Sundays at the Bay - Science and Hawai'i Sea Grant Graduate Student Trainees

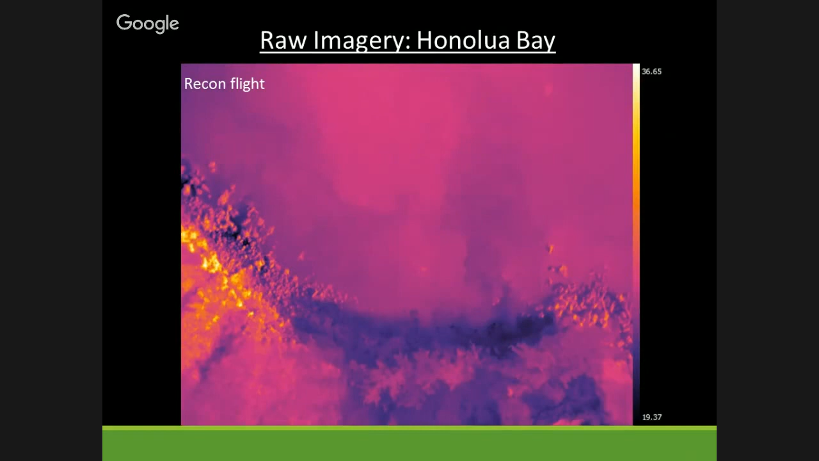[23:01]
So what we have here is actually groundwater discharging out along this cliff face.
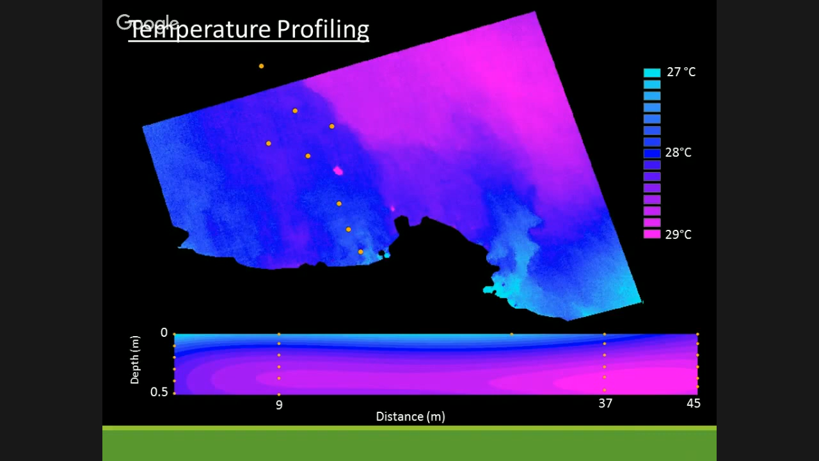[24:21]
And because it's fresher, it floats on the surface even though it is colder. And so you can see that here in this sort of model, warmer water underneath.
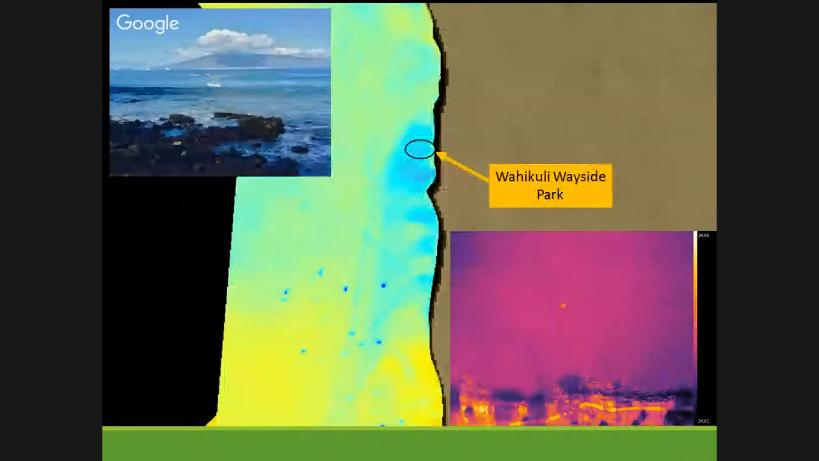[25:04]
This is some imagery from it. And you can see a little right here, this is kind of the groundwater discharging out. Over here, you see where the boat is. And so this is that plume that we're imaging right here. Now this is the airplane-based regional scale TIR that we're looking at here. So if we can take these calculations that we get here and actually apply it to this whole stretch of coastline, we can get a better idea of sort of upscaling from one small spot to a much larger area without having to sample each individual spot.